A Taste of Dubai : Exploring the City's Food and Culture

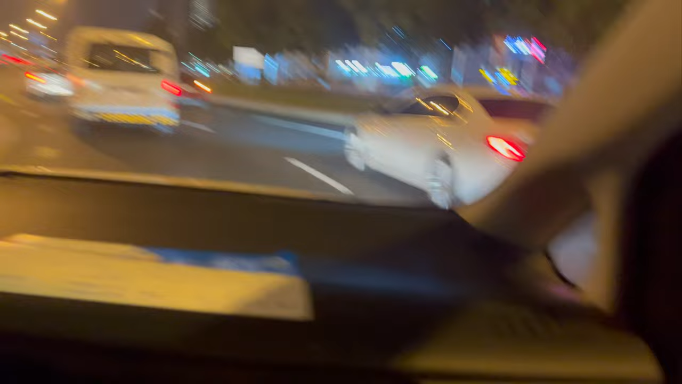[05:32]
দেইরা হচ্ছে দুবাই ইন্টারন্যাশনাল এয়ারপোর্ট থেকে খুবই কাছে এবং এটা দুবাই এয়ারপোর্ট থেকে 5-6 কিলোমিটার দূরে।
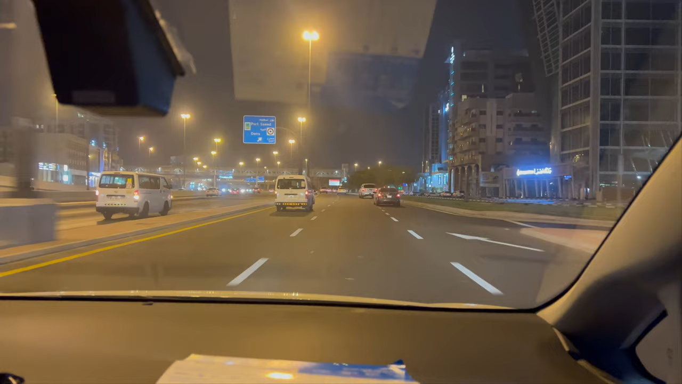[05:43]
তো এখন রাতের একটা সুন্দর ভিউ দেখা যাচ্ছে দুবাই শহরের।
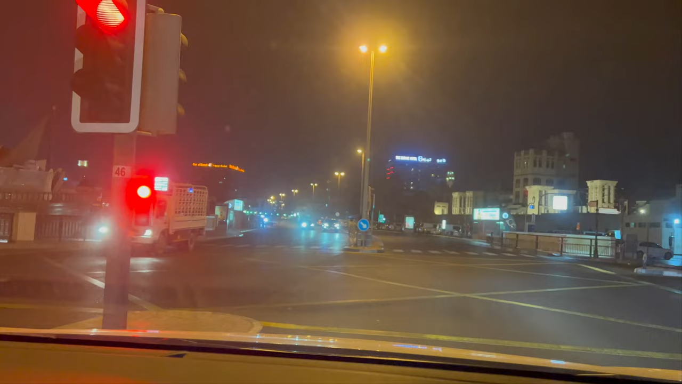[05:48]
সবচেয়ে ভালো লাগলো একটা জিনিস, আমাদের বাঙালি ভাই খুব সুন্দর করে লুঙ্গি পরে হাওয়া বাতাস খাচ্ছে, এটা দুবাই শহরে দেখে খুব ভালো লাগলো।